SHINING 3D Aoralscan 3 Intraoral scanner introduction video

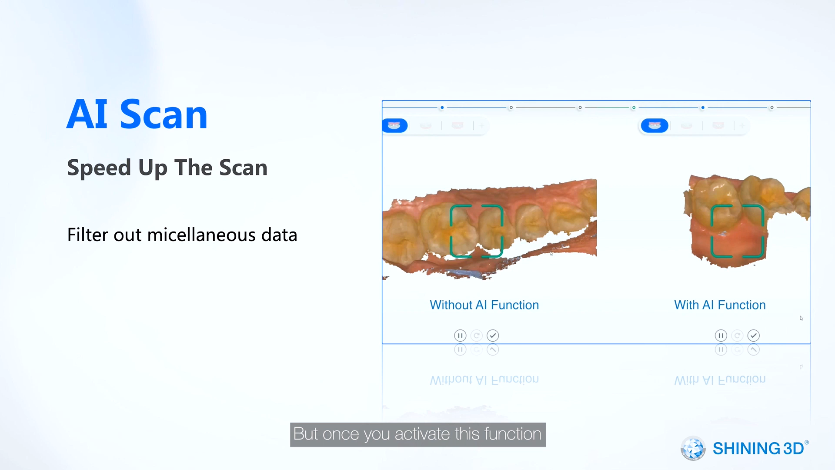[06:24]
you activate this function the scanner will be intelligent enough to pick up neat data of teeth